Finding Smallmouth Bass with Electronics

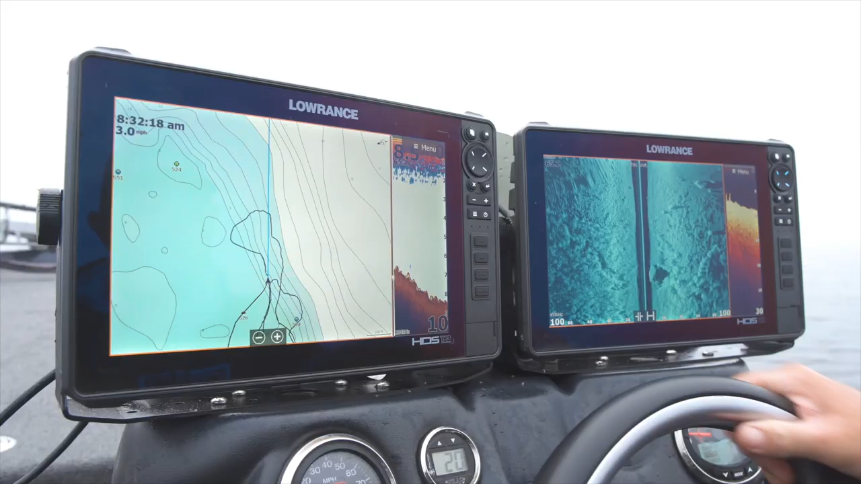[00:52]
On screen: speed 3.0 mph
So just kind of idling around a little break line right here, and you can see it's just coming off of a big flat.
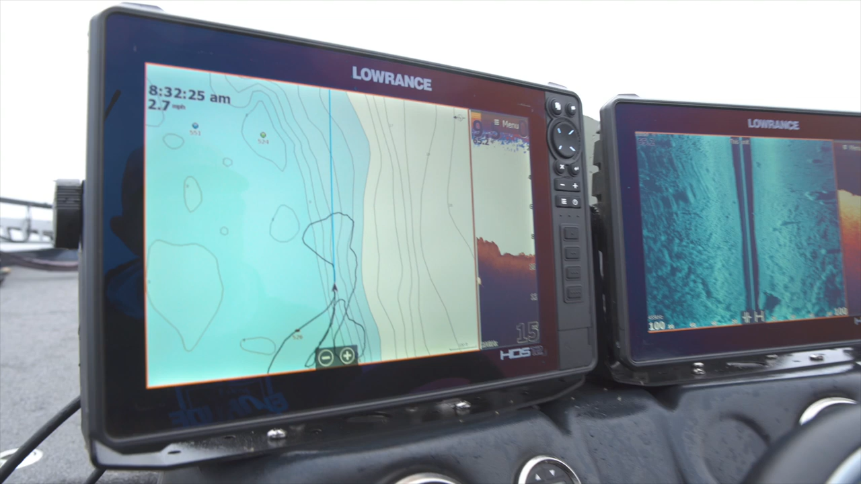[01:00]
On screen: speed 2.7 mph
Anything coming off these flats this time of year, you got deep water immediately to its right. Good areas to look around, and basically what I'm going to look for now is just a mixture of rock and grass. And you can see it's kind of what I got here.
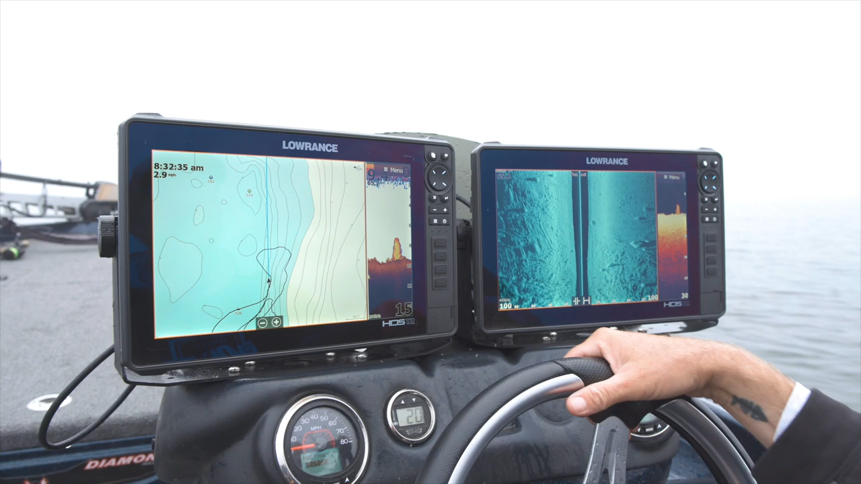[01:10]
I don't want too much grass. You know, smallmouth aren't largemouth.
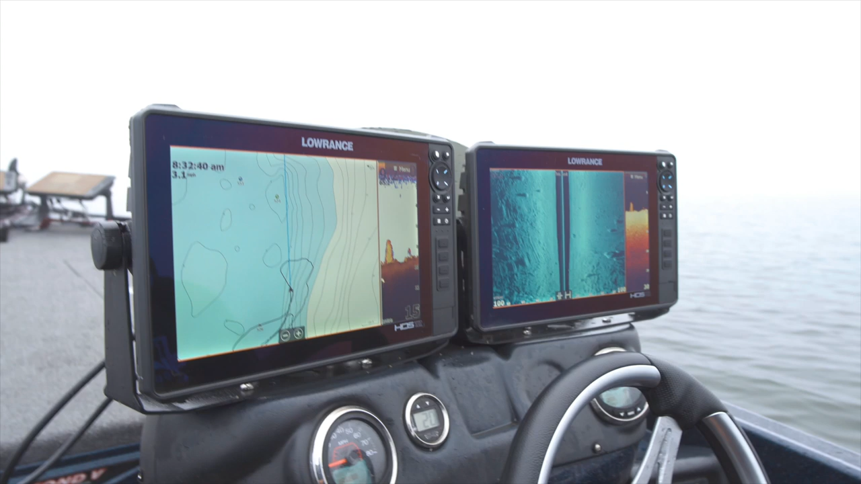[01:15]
They don't want the grass that much, but they love the edges. They like to get out into some of these clumps and use these to ambush.
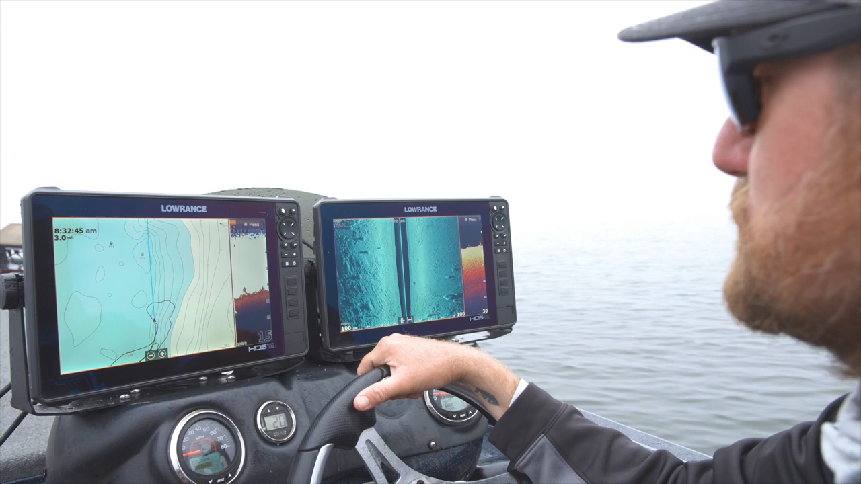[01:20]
They can see great. The vegetation really keeps the water clean, and as I move around, you can just kind of see these different kind of clumps.
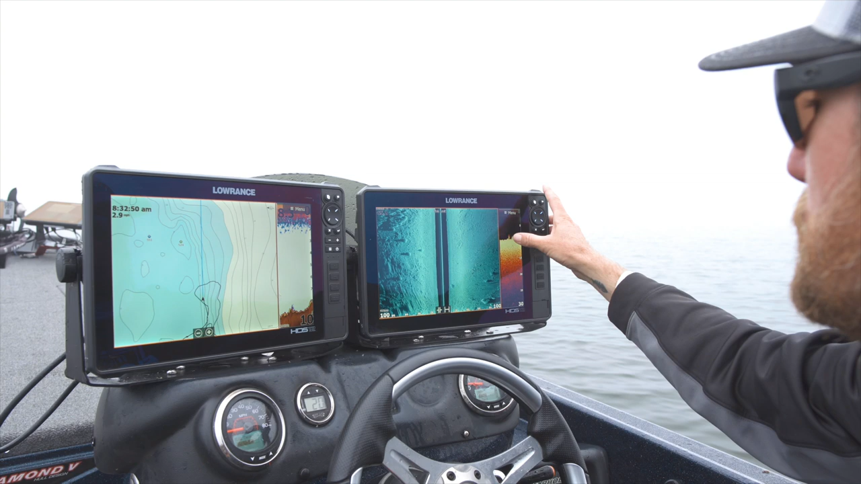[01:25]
You know, I'm looking for bait, I'm looking for fish, and more importantly, I'm looking for an environment.
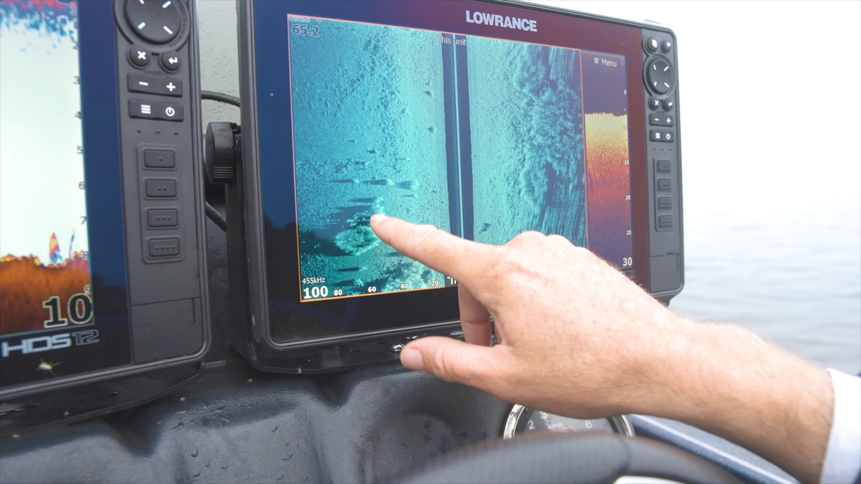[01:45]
This is a big weed line, and if you look here and we zoom in, that's kind of like offset right there.
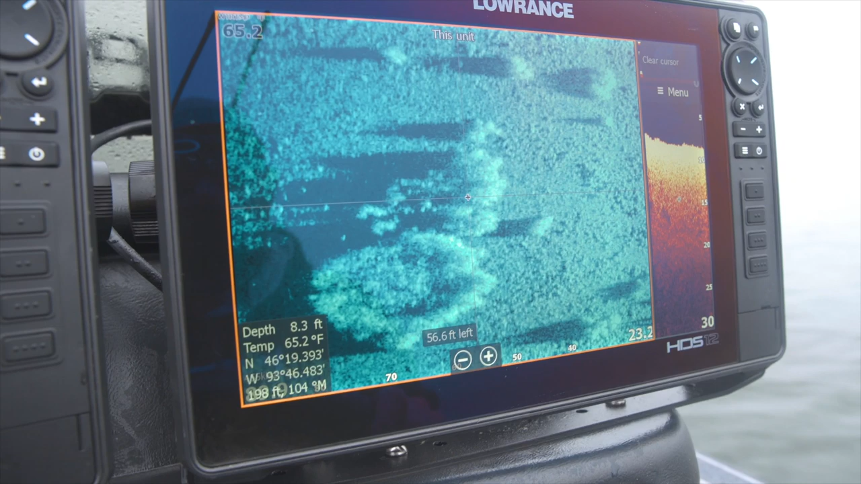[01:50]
On screen: depth 8.3 ft, water 65.2°F
Those are off the beaten path and great areas for those fish to kind of move in on. And these little clumps like this, they're putting off, they're casting shadows off of it.
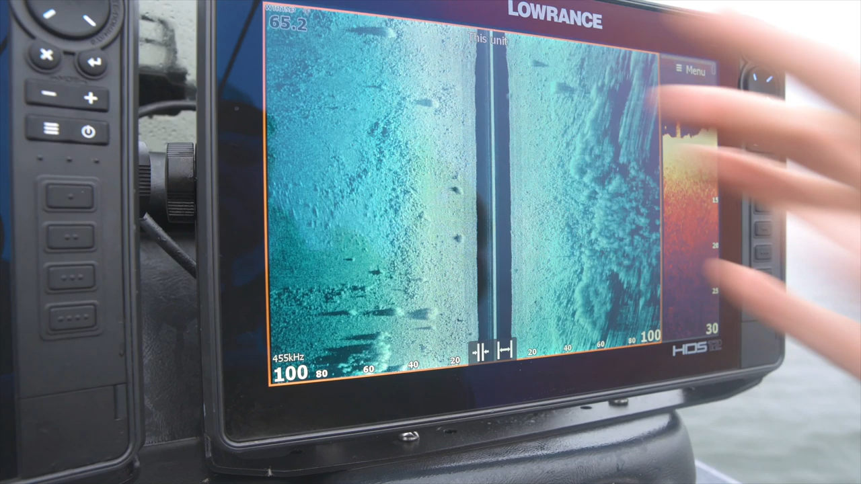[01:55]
And here you can see right here, this is perfect. This is what I'm looking for. Schools of fish.
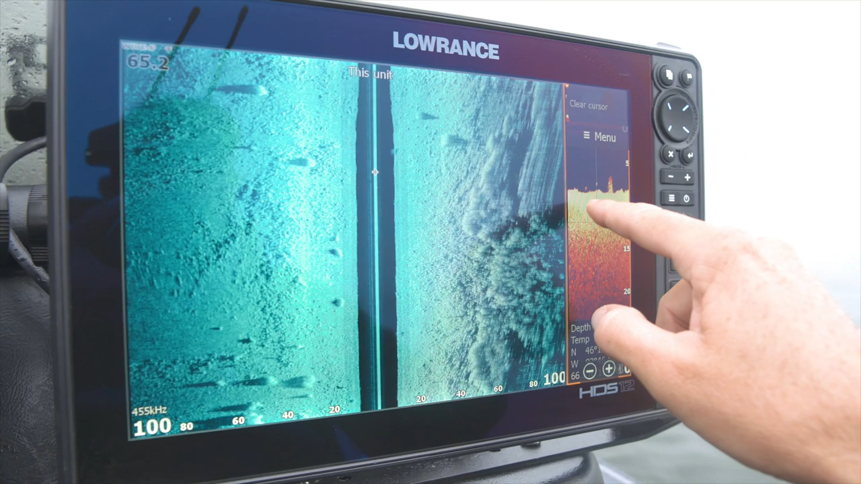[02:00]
We get in here and you get out these edges and they just hang close to them. They don't get inside them. They get on the outside of them and just kind of hanging in those areas. And that's what, here's a bunch of perch right here. You can see it on both sonar. You can see it on down scan. That's what they're eating. And these shadow lines, whether you're dealing with rocks, whether you're dealing with weeds, you know,
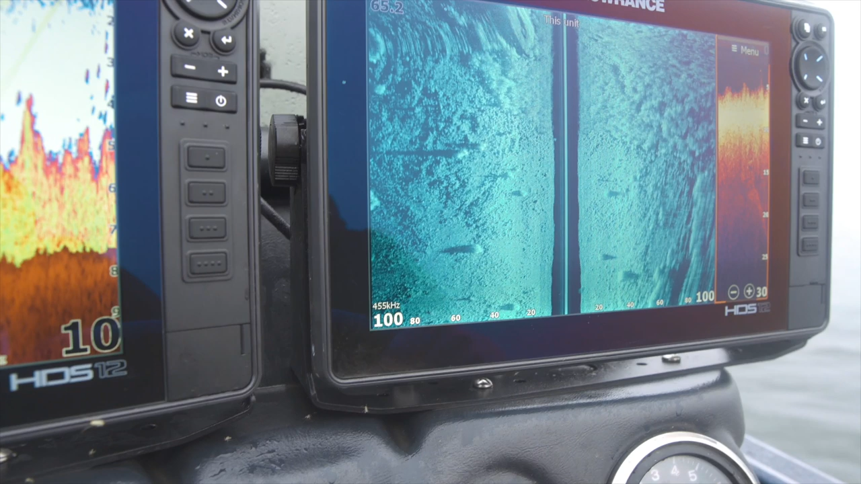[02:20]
the shadow dictates how tall these stacks of grass are and these clumps. So I'm looking at the shadows.
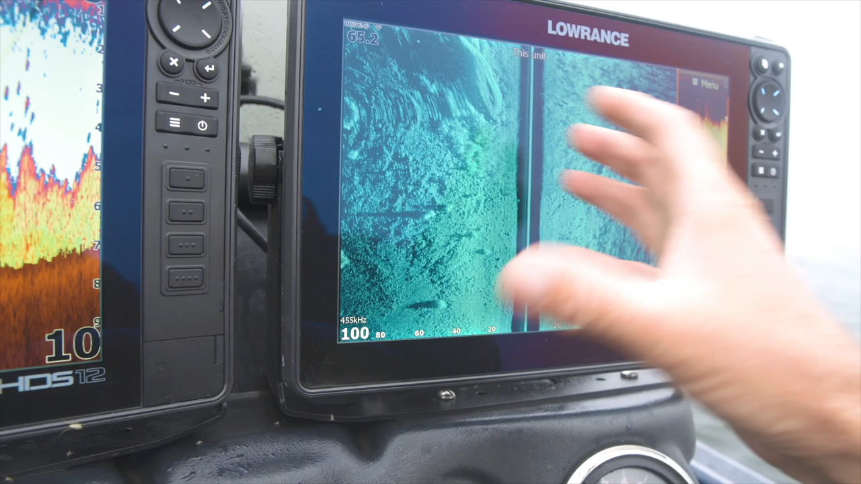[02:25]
I can't shoot through the clump of eelgrass.
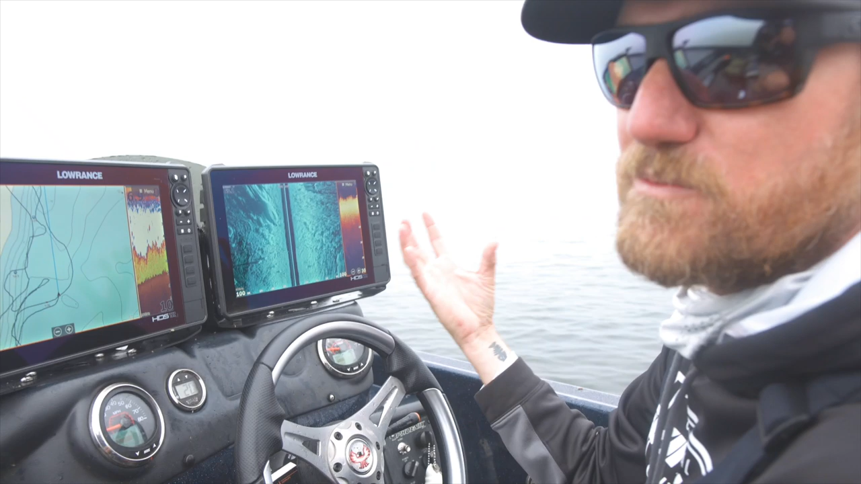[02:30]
So that's how I know that these are clumps of eelgrass sitting there. And just like how I showed you those fish, they just kind of hang around. They can sit behind it. And as those perch come through, and they just jump out and start eating them. You know, this is pretty ideal right here.
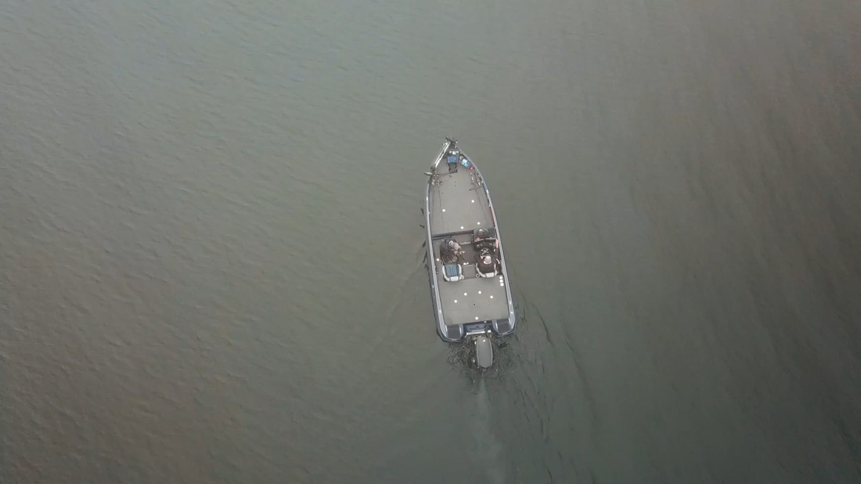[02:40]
We got a little bit of a point that comes out.
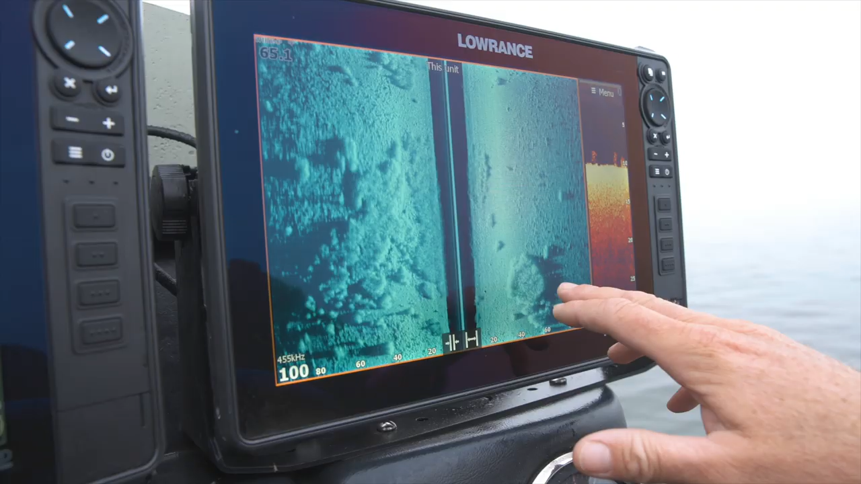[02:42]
Here are my clumps of grass.
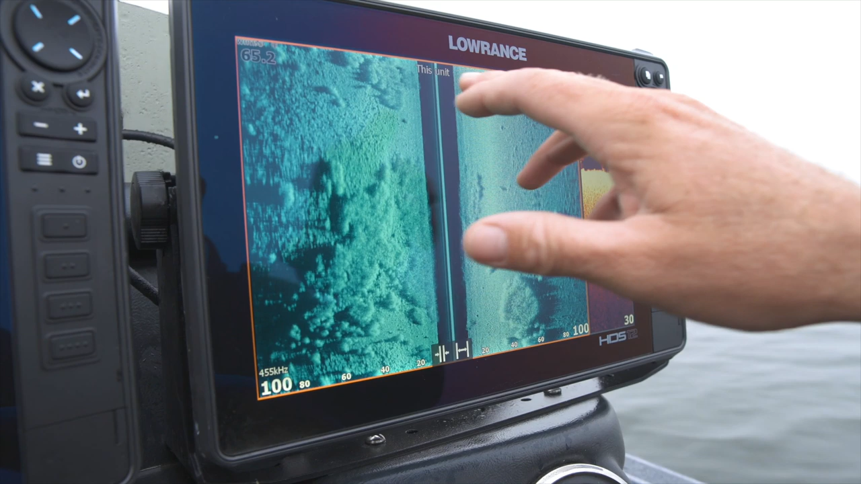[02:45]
You know, these are just clumps of eelgrass. It's perfect for them fish to sit up on top of, hang off on the edges, and most importantly, these perch schools, these baby perch, they love this kind of stuff. They can hide in it, and they can move around, and that attracts a smallmouth. You still got rock, you still got grass.
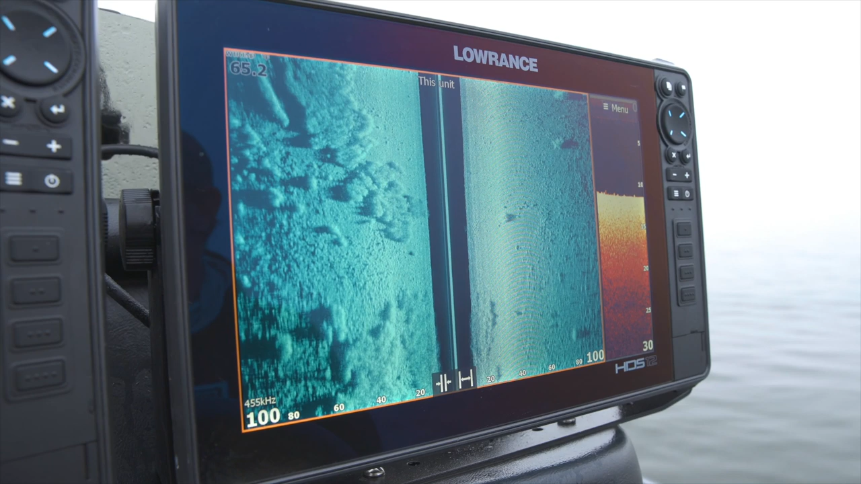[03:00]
So you got their two main forage here for Lake Mille Lacs, which is gonna be perch, and it's gonna be crawdad. So with all this rock in here, and these little grass clumps, it's a perfect location to start fishing for them.
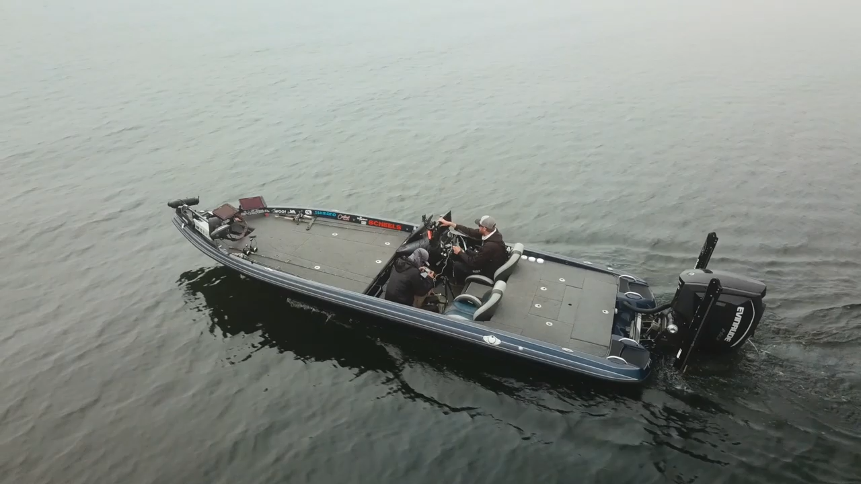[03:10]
Again, once we can pick up a few marks and see them, then we'll get right on them.
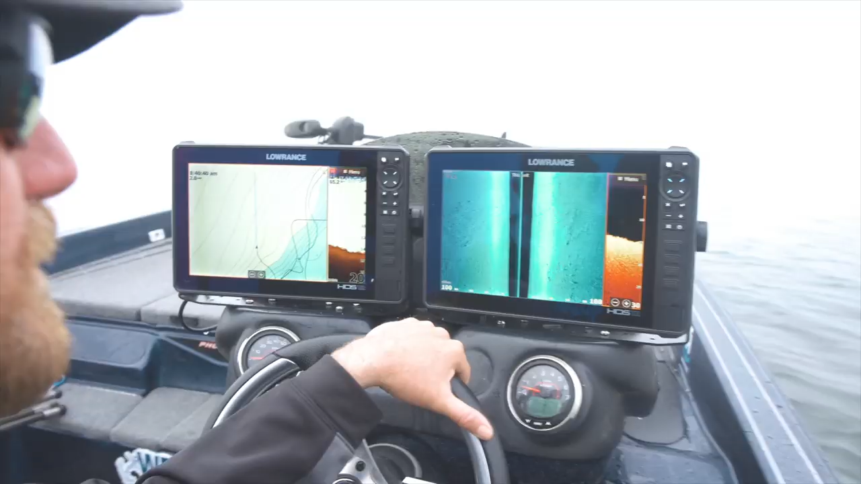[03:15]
You know, we just went over a school, and ideally, this is exactly what I'm looking for.